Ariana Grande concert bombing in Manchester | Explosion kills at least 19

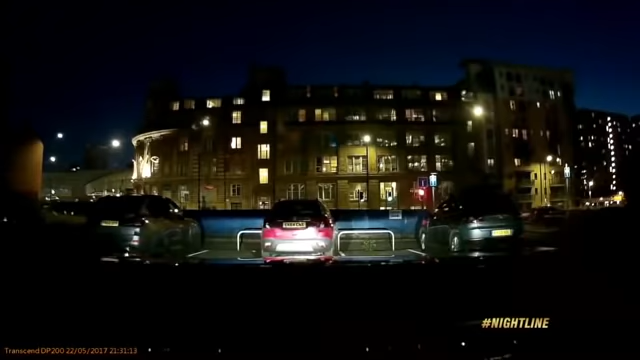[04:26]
That police dash cam video capturing a faint flicker of light and a loud noise.